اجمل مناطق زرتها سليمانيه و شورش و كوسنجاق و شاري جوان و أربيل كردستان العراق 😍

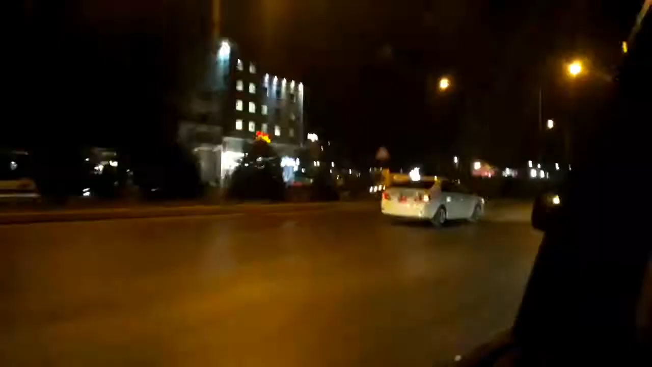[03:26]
وهنا أنا قدامنا سليمانيه، شوف الاجواء، واو، تلمع تلمع سليمانيه.